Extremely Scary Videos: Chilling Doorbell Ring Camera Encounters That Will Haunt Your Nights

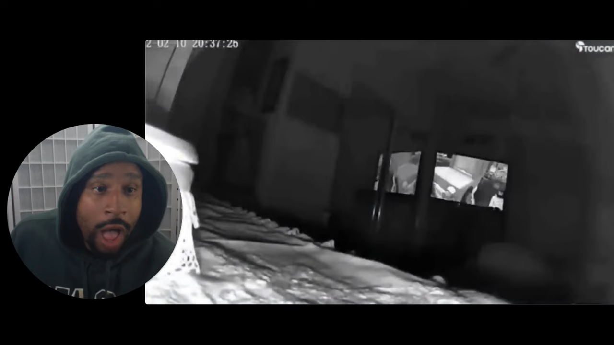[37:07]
I see you. I saw you. There you go. Yo. Let me rewind that. No. Hold up. Yo, that's an Ewok. That's an Ewok or one of those creatures, like a gremlin or something?